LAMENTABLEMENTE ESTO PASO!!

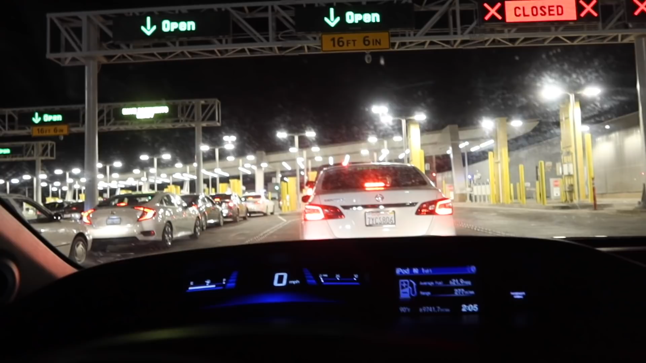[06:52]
Bueno, amigos, acabamos de llegar aquí a la garita y pues como miren ya es un poco noche, son las 2 de la madrugada y pues fíjense, ahorita me quedé dormido un ratito, dije, ay,